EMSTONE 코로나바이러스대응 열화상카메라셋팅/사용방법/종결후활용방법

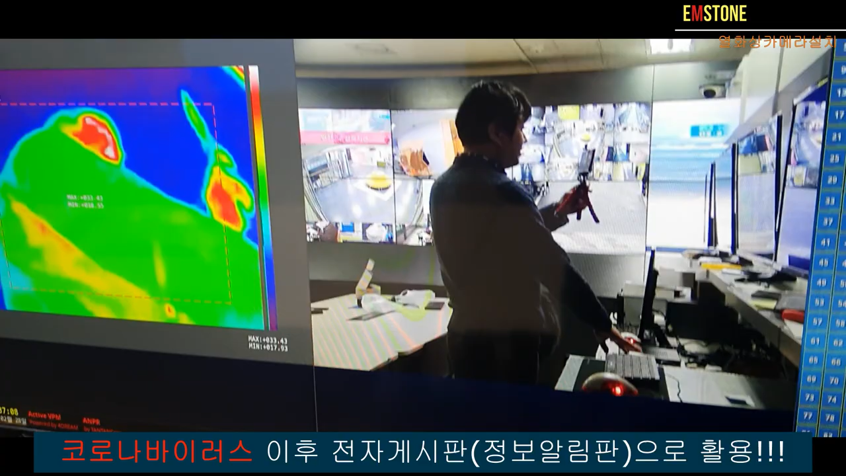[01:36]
그러니까 평상시에 어떤 문제가 있을 때 이렇게 열아상 모드로 쓰고 있다가요
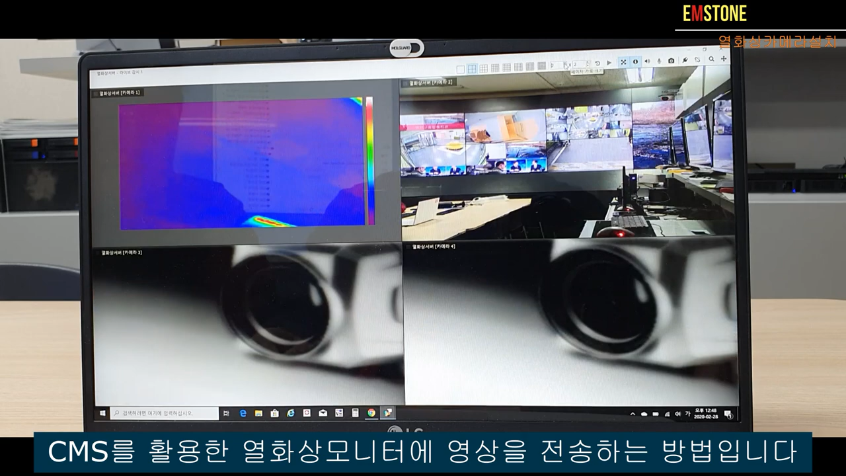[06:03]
2분할로 2분할로 이렇게 제가 우선 띄워놓을게요 예 이렇게 2분할된 것을 자 지금 이렇게 2분할된 것을요 예
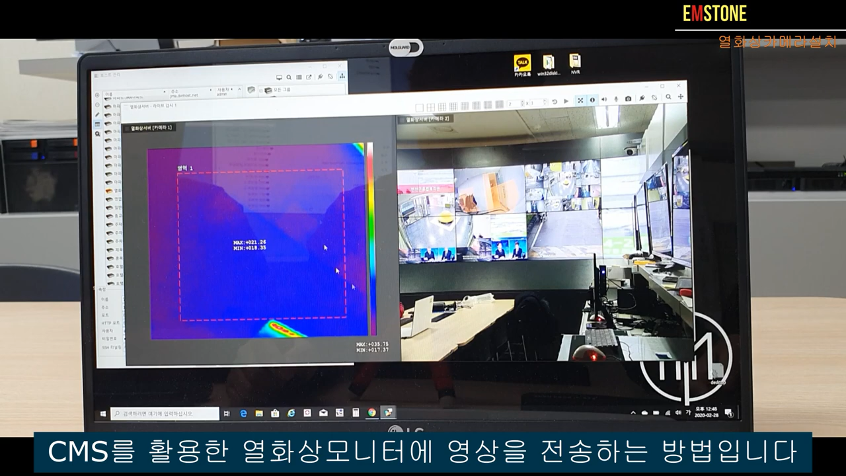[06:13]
F5를 눌러서 여기 보면 아까 제가 입력해 놓은
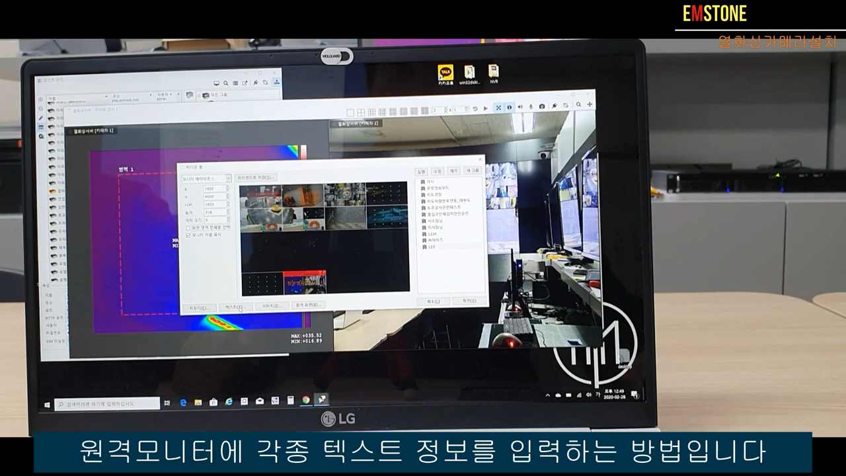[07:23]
격자를 좀 제가 잠깐 좀 한 요정도만 해서 격자를 위아래로 한번 표시를 한번 해보겠습니다 자 여기 텍스트를 누르게 되면 아래쪽에 잘 보이실지 잘 모르겠습니다 좀 더 가까이 해서 설정할게요 텍스트를 누르게 되면 여기에 여기에 열화상 카메라 운영 중입니다 이렇게 이렇게 해서 미리 보기를 누르면 저렇게 나오는데요 잠깐만요
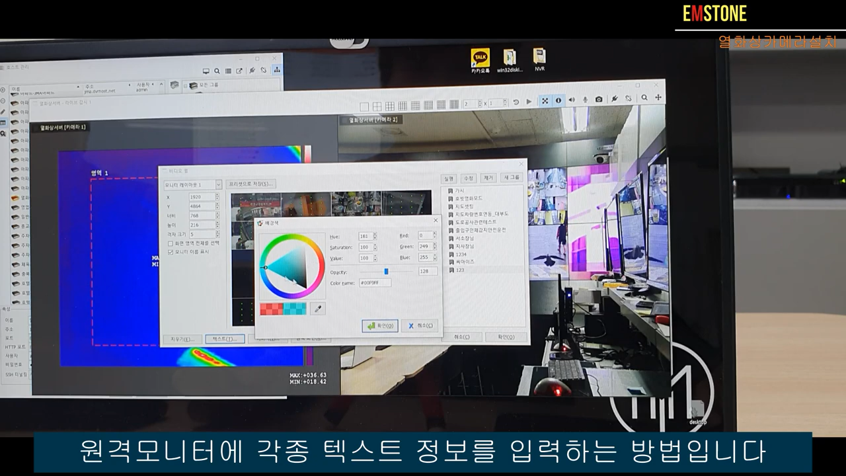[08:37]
색깔은 뭐 너무 빨간색은 좀 그러니까 약간 뭐 예 요 색깔로 한번 해 볼게요 이건 역시 미리 보기를 누르게 되면
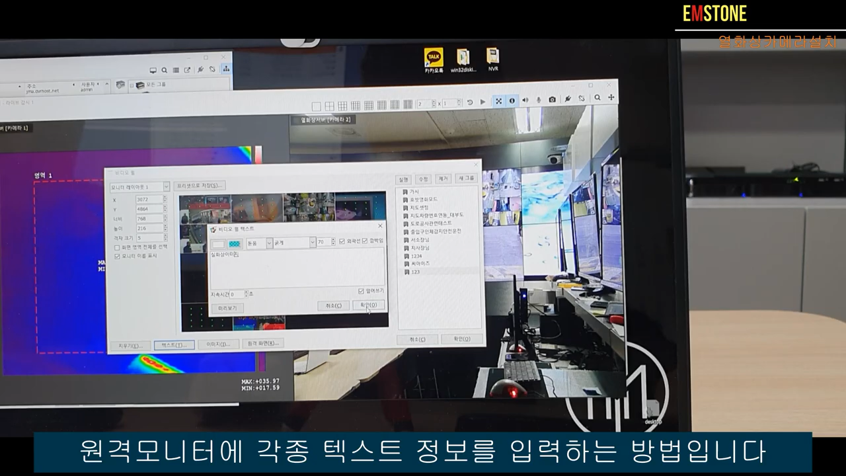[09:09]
뭐 미리 보기 하지 않고 그냥 확인 누르겠습니다 확인 누르게 되면 앞에 보이시는 대로 열화상 이미지와 실화상 이미지 열화상 카메라 운영 중입니다 저런 식으로
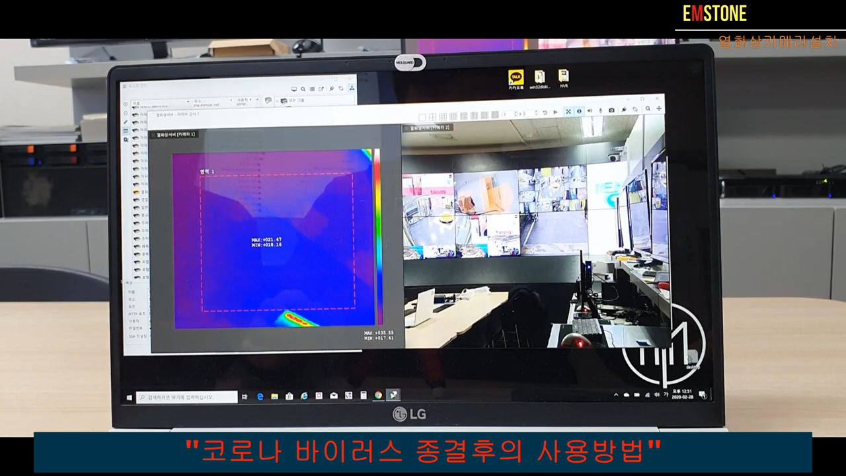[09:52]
어 역시 F5를 눌러서 제가 여기 전체에다가 어
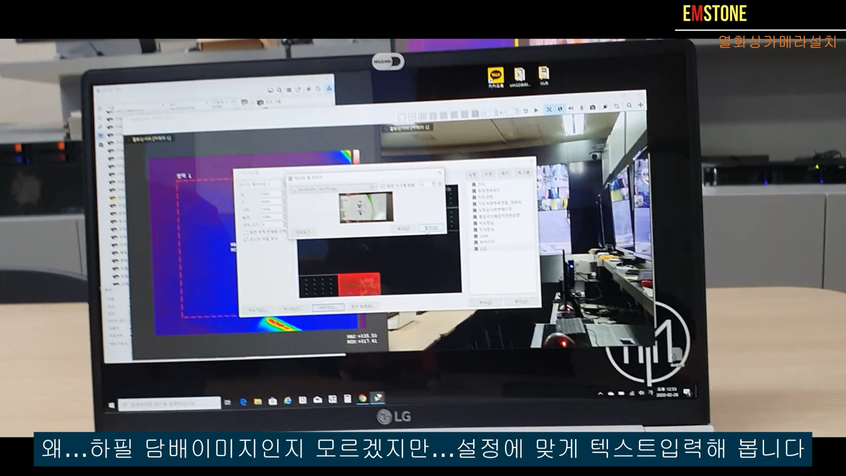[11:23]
여기서 확인을 누르게 되면 저 앞에 영상이 담배 이미지로 바뀝니다 담배 이미지로 바뀌구요 여기서 F 눌러서 어
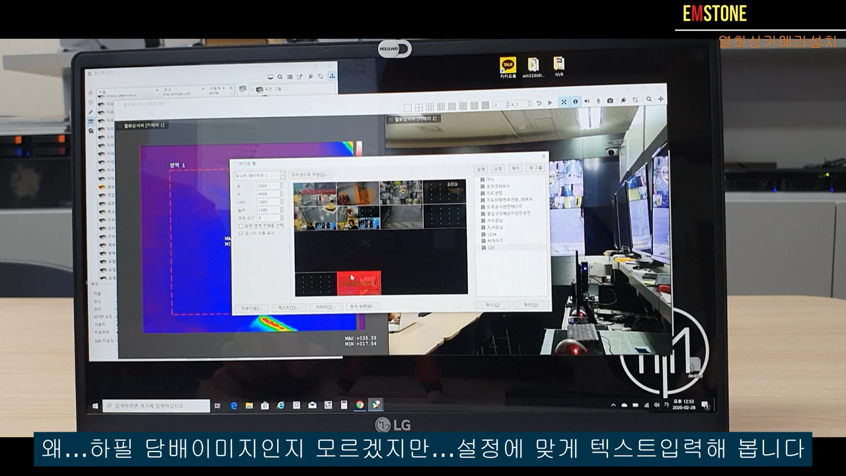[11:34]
어 자 여기에 제가 네모 칸에 텍스트를 좀 넣어보겠습니다 어 본 건물은 금연 건물입니다 이렇게
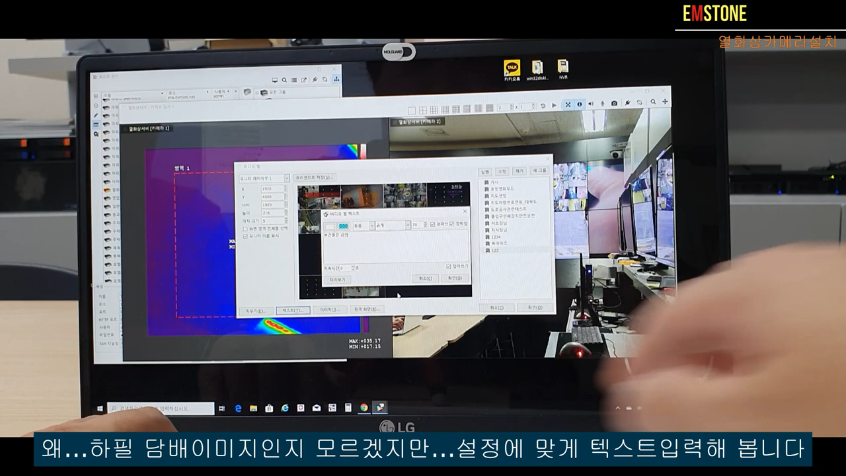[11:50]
본 건물은 금연 건물입니다 이렇게 제가 이미지를 넣었구요
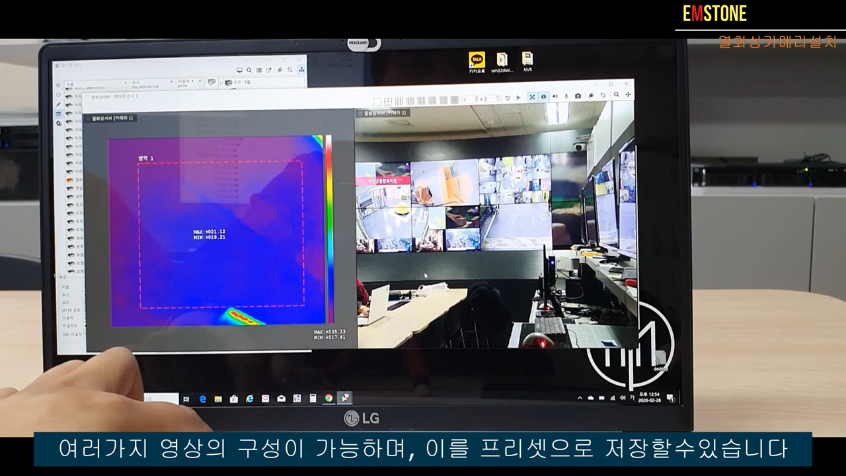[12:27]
지금 이 영상 지금 보이는걸 음 밑에다가 조그맣게 여기 요 정도만 제가 디스플레이를 해보겠습니다
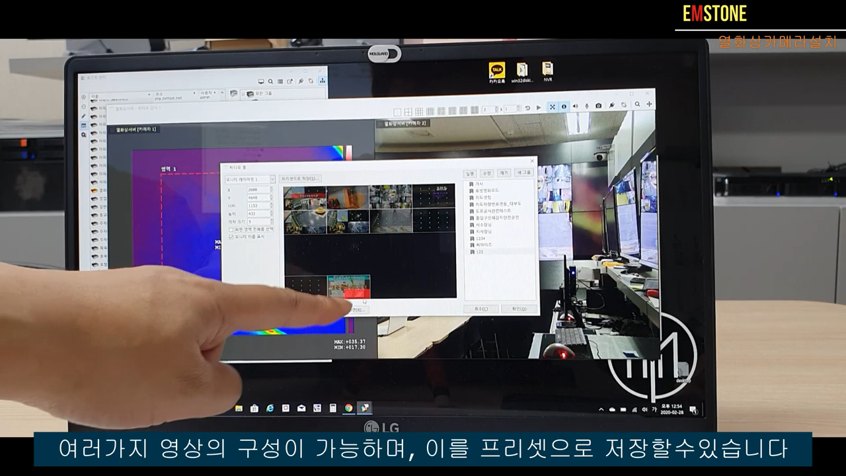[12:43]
요 정도만 모니터가 이만한데 밑에 저 정도만 또 동시에 디스플레이도 할 수 있습니다 어떻게 나오나 한번 보실까요 하기를 누르게 되면 예